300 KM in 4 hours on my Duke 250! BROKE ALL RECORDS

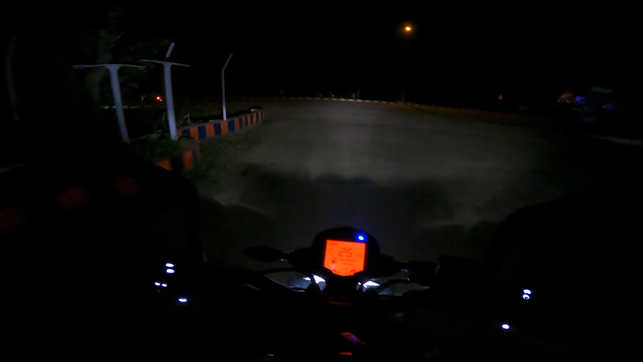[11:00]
आई रियली डोंट नो क्या सीन है। यहाँ से घर अराउंड 60 किलोमीटर्स है, 60-65। हाँ तो रैपिडली पहुँच रहे हैं, ऐसे लाइट वाले फ्लाईओवर्स बहुत सारे मिल रहे हैं तो फिर एकदम फटाफट स्पीड पकड़ के घर पहुँचा जा रहा है।
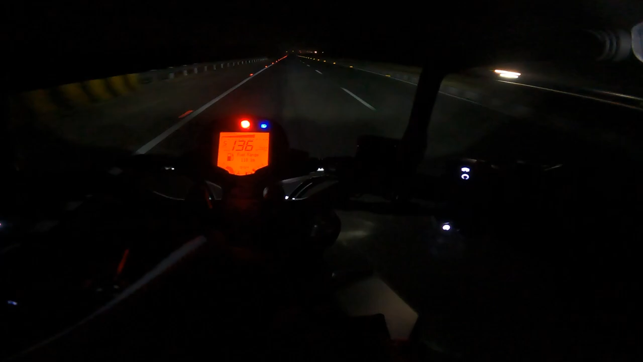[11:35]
लास्ट स्ट्रेच है, स्पीड वगैरह पूरा मेंटेन किया हुआ है, गजब मजा आ रहा है गजब।
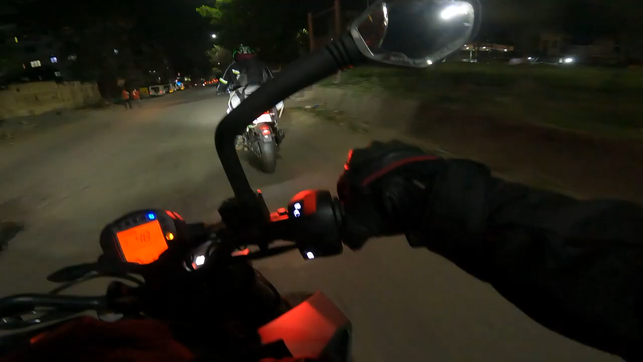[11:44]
फाइनली अपन आ गए अपने शहर, अभी घर जा रहे हैं।